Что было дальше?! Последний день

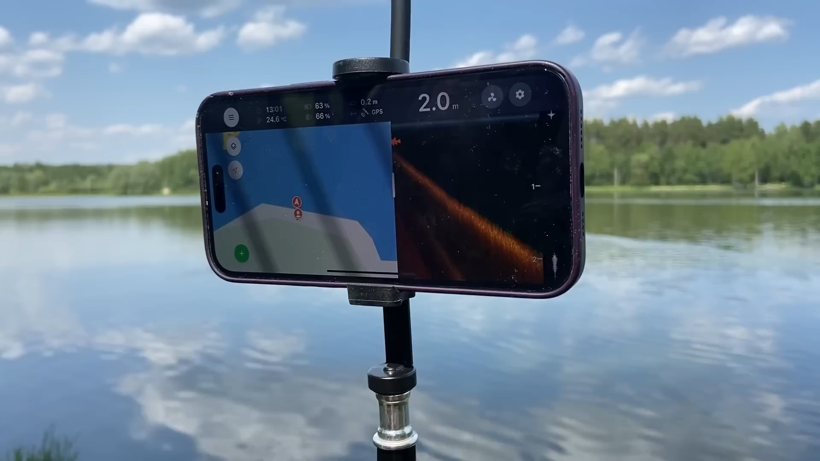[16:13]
On screen: depth 2.0 m
То есть он как же, он же не понимает, что это рыба. Он просто примерно по каким-то параметрам определяет, что это. Возможно, это рыба.
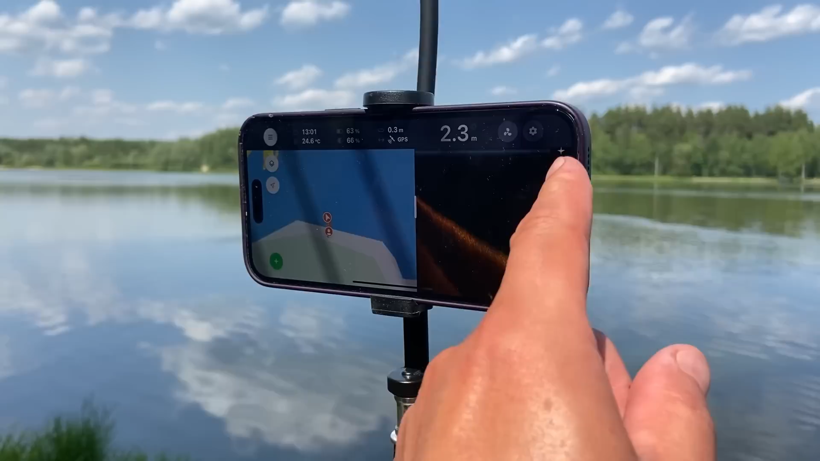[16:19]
Это вот тут он плывет, получается, да? Да. Все глубже и глубже, да, уходит? Да. И сколько сейчас метров? Сейчас 2,5, 2,4. Вот я думаю, сейчас покажу, сколько он отплыл от меня. 36 метров, вот 50 должна быть где-то бровка здесь. А, вот метры показываются.
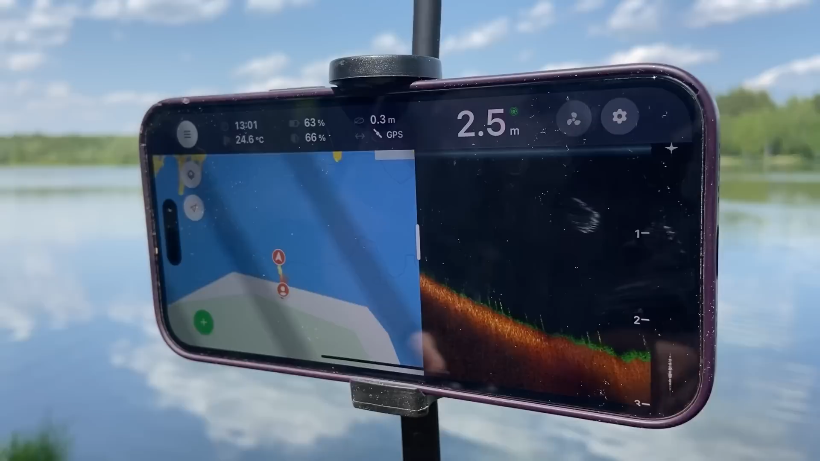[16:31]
On screen: depth 2.5 m, water 24.6°C
Да. Прикольно. Не, ну 2 метра нормально. А дед нам сказал тут по пояс.
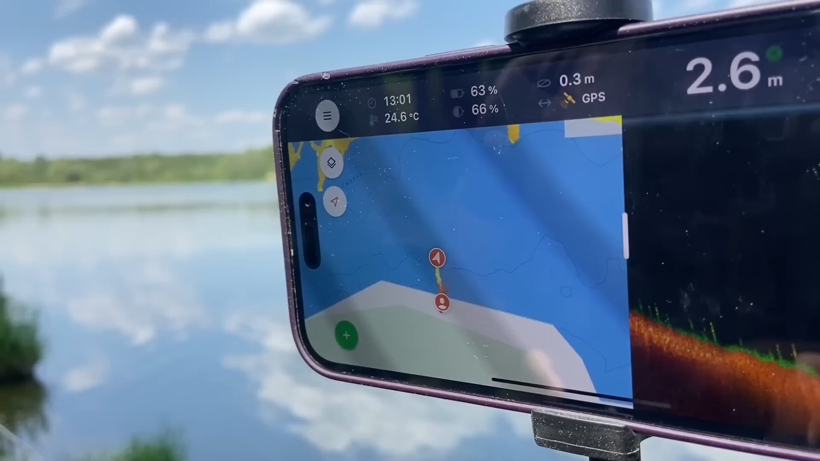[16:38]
On screen: depth 2.6 m, water 24.6°C
Он приходил один знаток просто, говорит, вот тут вот до середины где-то по пояс. А правда у нас дедушка, да? А он не может ошибаться, этот штук, не, корабль? Нет.
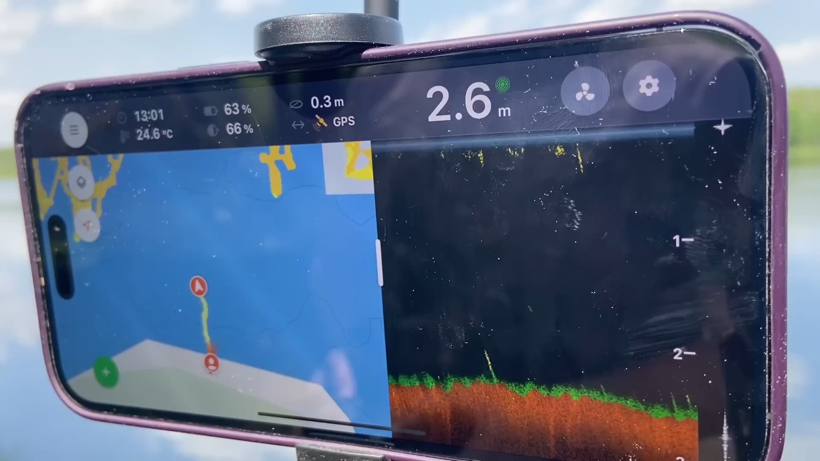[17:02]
On screen: depth 2.6 m, water 24.6°C
С глубиной он довольно-таки точен. Вот зеленый, это ил. Угу. Рыбы что-то нету. А он не покажет он ее, это бесполезно, это надо... Сколько сейчас вот? 70 метров. Ил.
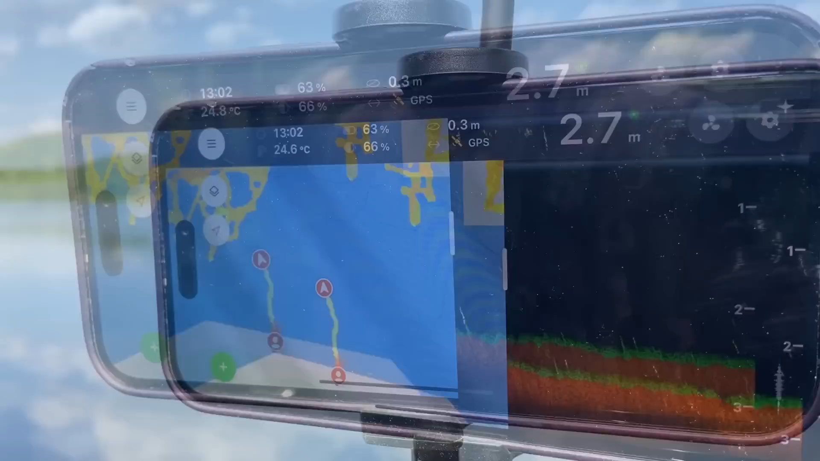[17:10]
On screen: depth 2.7 m
Как он определил, что это жил? Кто-то через интернет? Ну, даже раньше, когда не было, пока этого все не случилось, даже карты можно было публиковать, и люди приезжали, могли пользоваться чужими картами. Он записывает карты водоема.
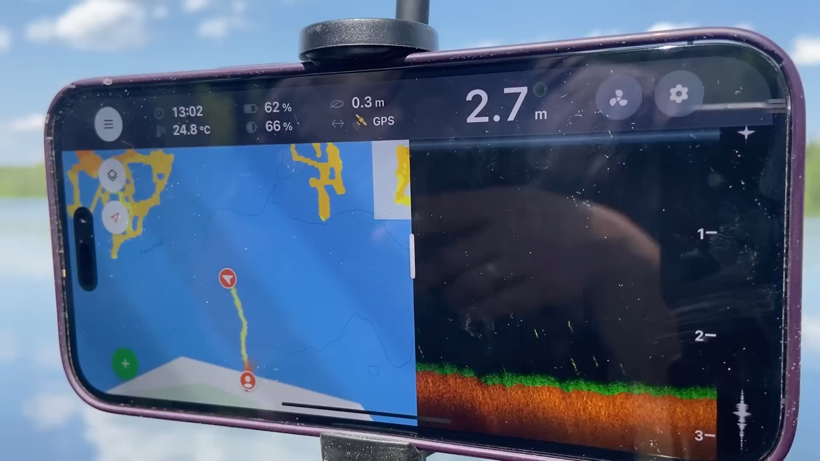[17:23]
On screen: depth 2.7 m, water 24.8°C
Вот рыбка. Это точно рыбка. Да, большая?
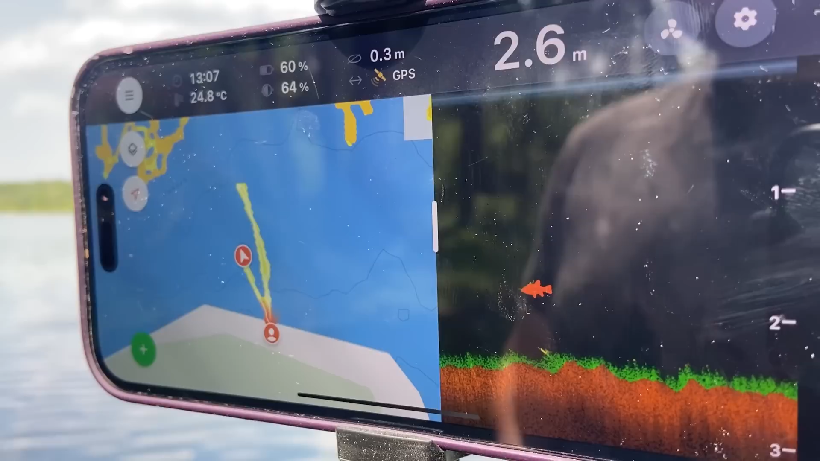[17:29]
On screen: depth 2.6 m, water 24.8°C
Не, нет, маленькая. Платвали. Ну, может, карпик маленький. Во-первых, понять... Если есть плотва, то можно понять хотя бы на каком расстоянии одна он стоит, ну, от высоты.
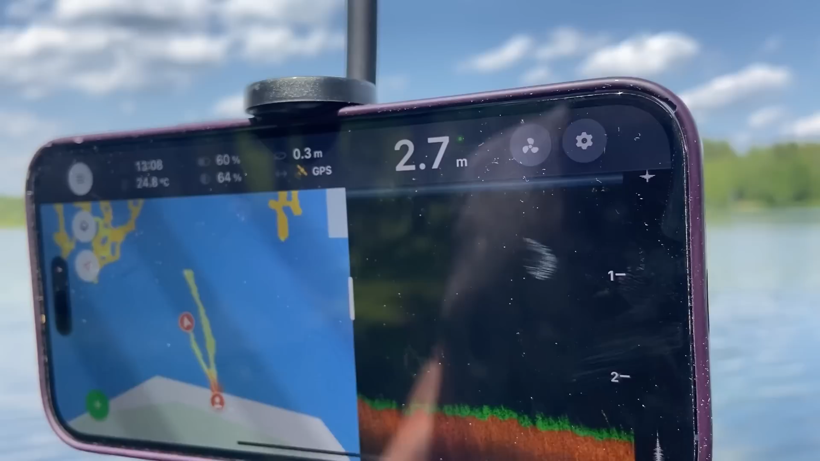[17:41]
On screen: depth 2.7 m, water 24.8°C
То есть в середину воды он по дну шарит. Ну вот. А это считается дорогой кораблик?
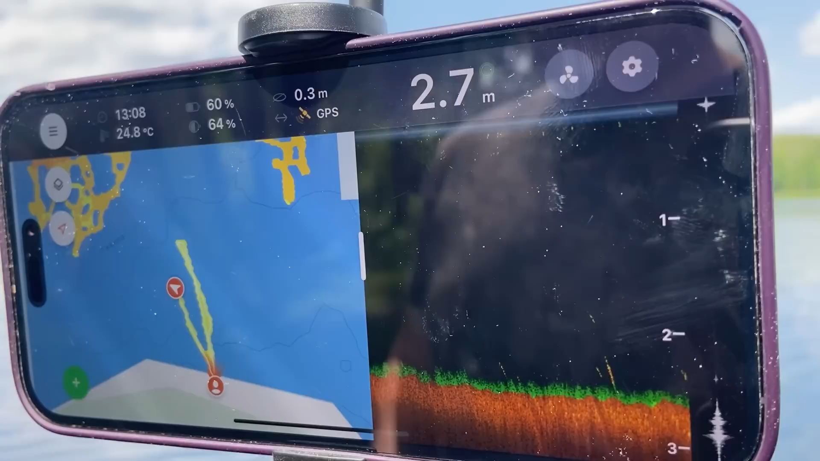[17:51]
On screen: depth 2.7 m, water 24.8°C
Ну, да. Ну, то есть это не, ну, то есть так, скажем так, есть лучше, конечно, но... За то сколько? Есть, ну, есть и по 200 тысяч они, но там уже идет облегченные...